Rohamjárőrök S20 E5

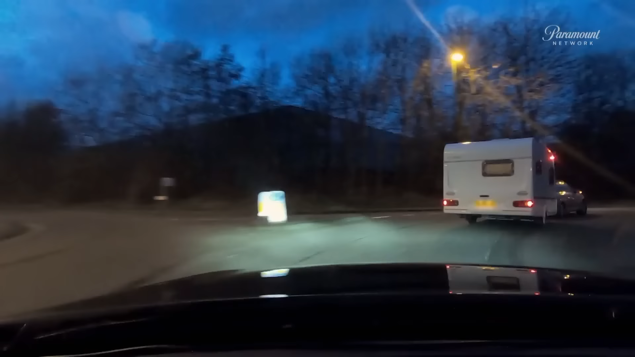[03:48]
A furgonos kiszúrhatta a jelöletlen rendőrautót. Gyorsítanak, menekül. Ha a járművek valóban együtt haladtak, most szétválnak.
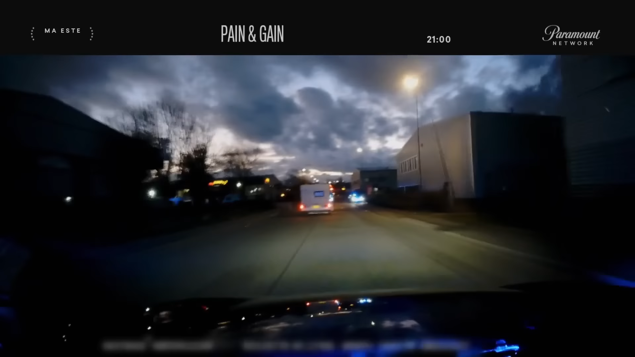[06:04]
A Skoda megpróbál behajtani, de nem jár sikerrel. Kanyarodás közben észreveszi, hogy a bejáratot rendőrautók állják el, és változtat a tervét.
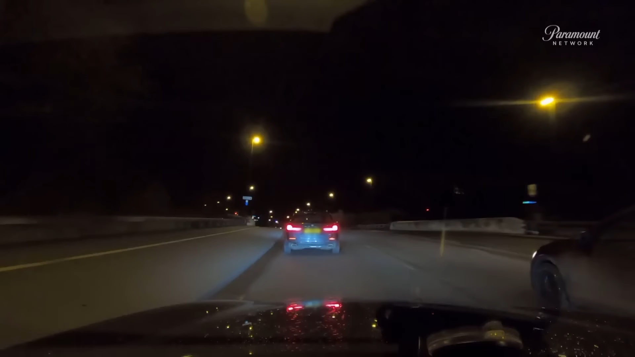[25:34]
Felsurakozik az összes egység, és ahogy a korza a piros lámpához közelít, lecsapnak. Egy autó elől, egy hátul, Deren és Tobi pedig az autó mellett áll meg.
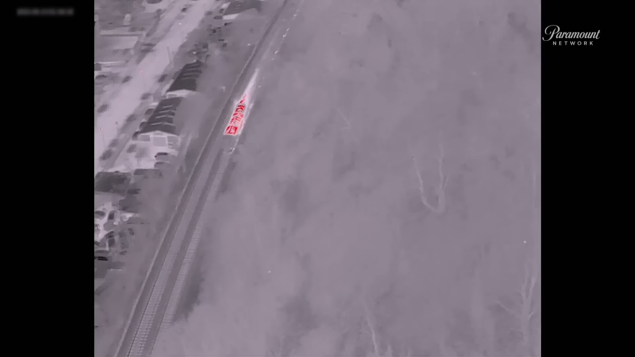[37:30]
Elég valószínűtlen, hogy a gyanúsítottak egy tehervonaton rejtőzködnének, ez viszont ígéretesnek tűnik.